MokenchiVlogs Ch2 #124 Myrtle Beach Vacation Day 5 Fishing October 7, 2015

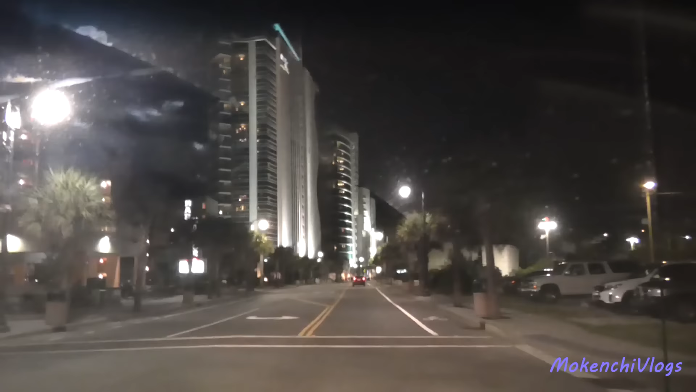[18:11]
That's a pretty cool hotel right there. They have some big rooms in there. Condos.
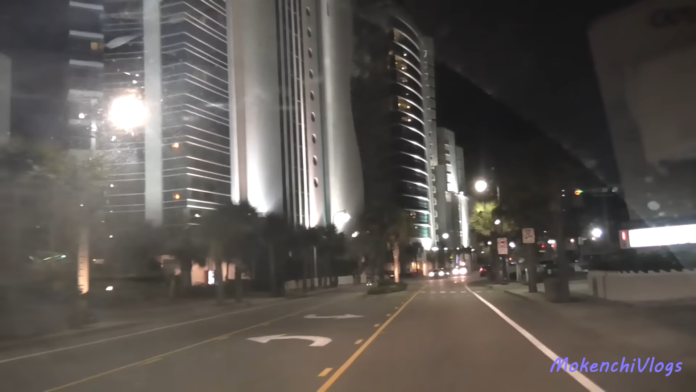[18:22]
Ocean One Resort. Oh, don't jump in front of us, people.
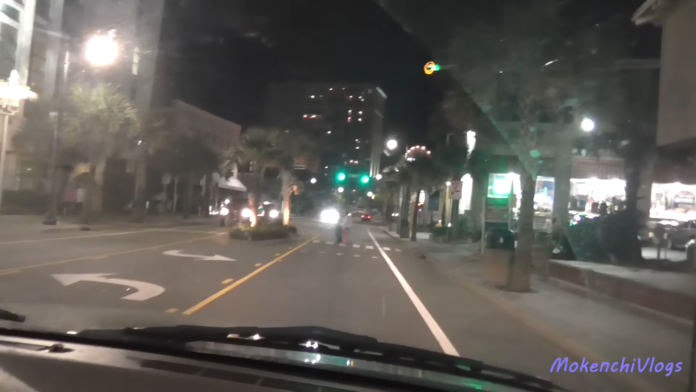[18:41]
Don't jump in front of us, people. There's more people walking over there.